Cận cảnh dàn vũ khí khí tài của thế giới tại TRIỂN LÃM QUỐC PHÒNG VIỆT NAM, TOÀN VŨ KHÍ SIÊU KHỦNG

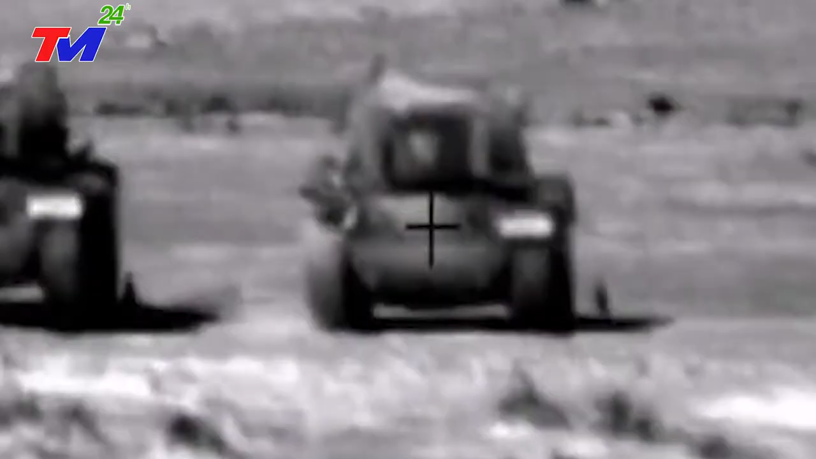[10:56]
Tên lửa Spy có tầm bắn tới từ 50m đến 25km.
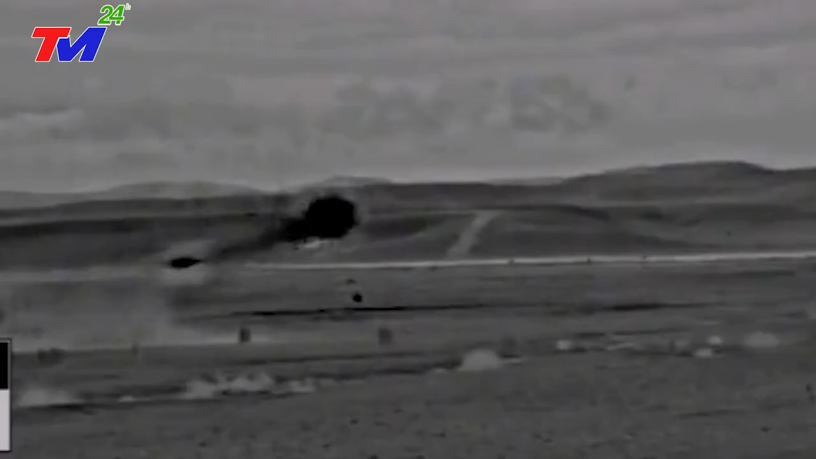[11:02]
Tùy phiên bản trong mọi điều kiện thời gian, thời tiết vượt xa hoàn toàn so với các phở hợp tên lửa chống tăng hiện có của Nga và phương Tây.
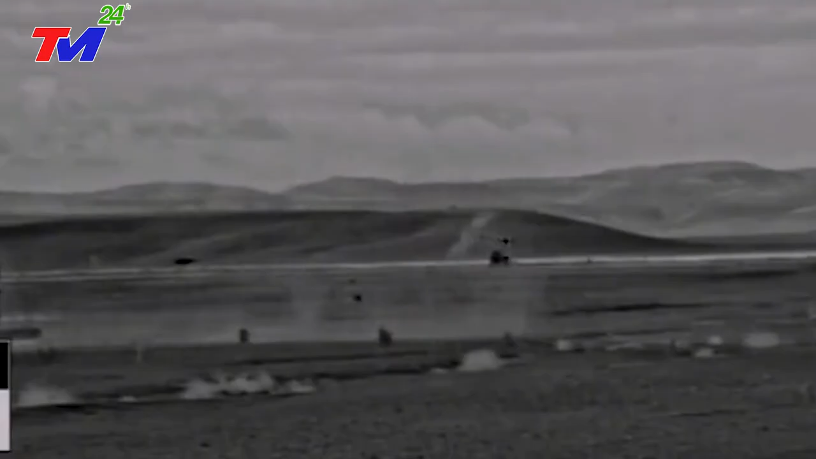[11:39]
Phần đầu gắn thiết bị cảm biến lái dẫn. Phần thân mang hai đầu nổ để kích hoạt giáp phản ứng nổ và xuyên phá cùng động cơ tên lửa.
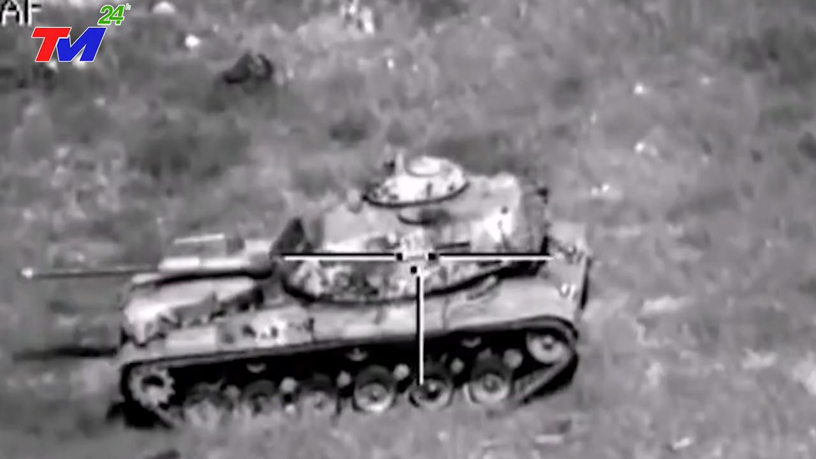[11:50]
Đây là loại vũ khí đa năng đa nhiệm có thể được phóng từ đất liền, trên biển, từ xe cơ giới và cả từ chiếc thăng.
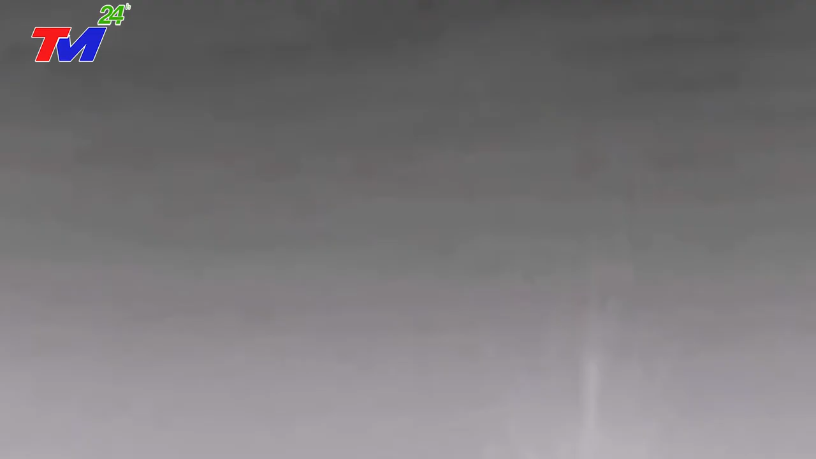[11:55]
Nhờ được trang bị các loại đầu đạn khác nhau, Spy có khả năng thiệt hạn nhiều loại mục tiêu như xe bọc thép,
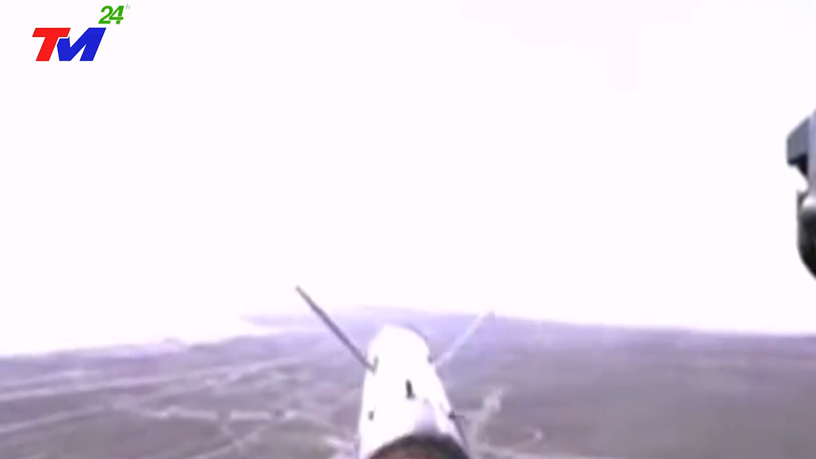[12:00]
hầm trú ẩn, trang thiết bị kỹ thuật, tàu đồ bộ, tàu chế mặt nước.
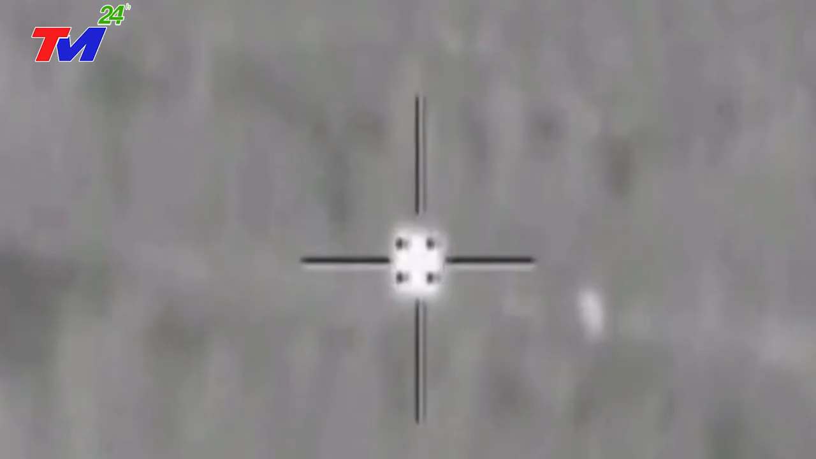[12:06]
Bên cạnh đó, hệ thống tên lửa Israel cũng có thể tấn công trực tiếp đối với mục tiêu trong tầm nhìn thấy,